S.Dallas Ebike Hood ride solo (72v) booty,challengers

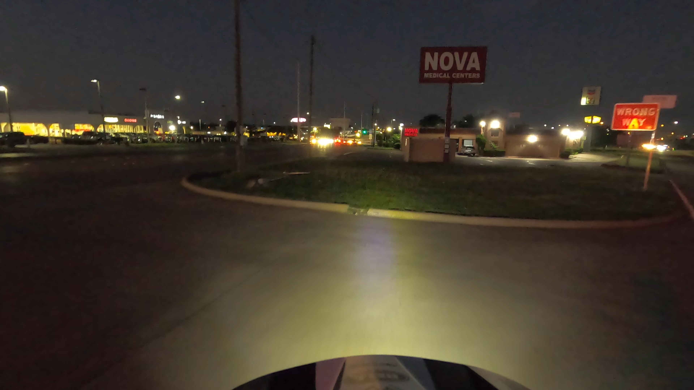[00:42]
You gotta figure your way out right here. You gotta watch out for wires like that, little support cables and shit. But yeah, we in here, y'all. We outside with it. Happy Father Day. Happy Father Day. Happy Father Day. Boy, ain't scared of shit. Who y'all know gonna come Camp Wisdom, Taco Hill, solo? Solo Dolo, e-bike ride. Solo Dolo, e-bike ride. You know what I'm saying? Like that. It ain't cool. You can do that shit in the hood.